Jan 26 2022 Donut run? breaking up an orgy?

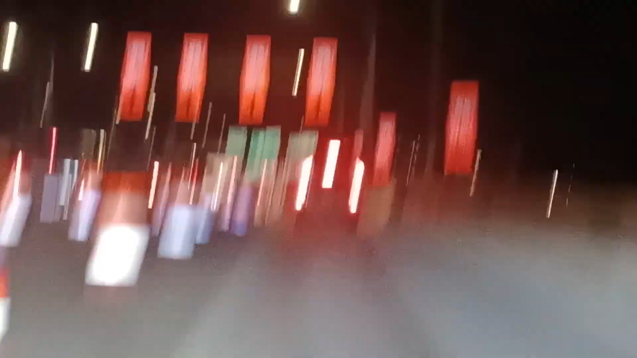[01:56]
okay hope you like seeing all those cop cars and uh hope I don't see any more tonight